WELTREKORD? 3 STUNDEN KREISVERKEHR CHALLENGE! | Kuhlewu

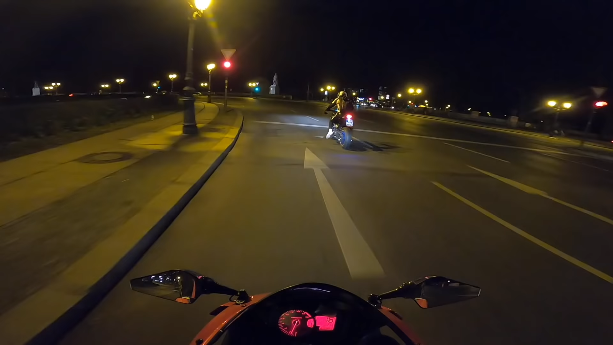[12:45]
Wir sind einfach mal 3 Stunden hier im Kreisverkehr gefahren, um die Siegessäule herum.
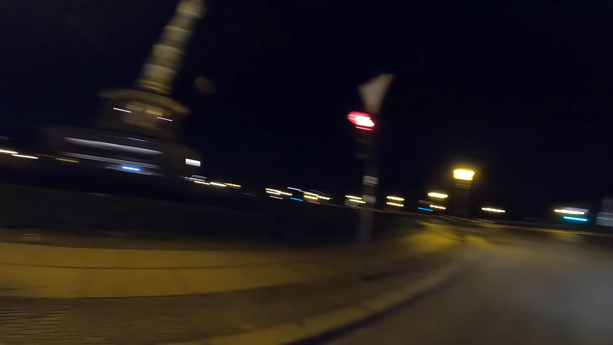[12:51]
Ich weiß nicht, wie viele Rotampeln ich mitgenommen habe.